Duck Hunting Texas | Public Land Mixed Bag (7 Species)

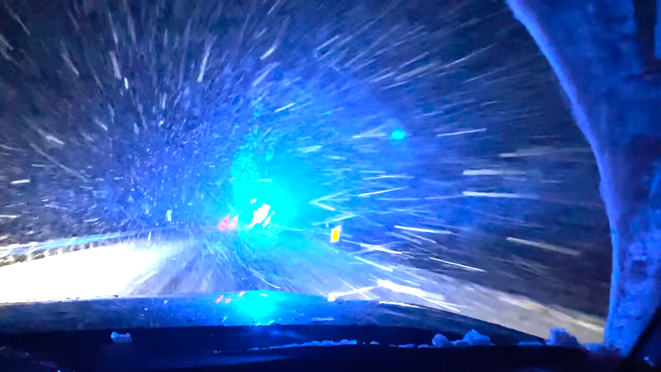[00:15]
Had a nice big winter storm blow in, so that made our trek out here quite the adventure. I had to drive through pretty heavy snowfall for a little while,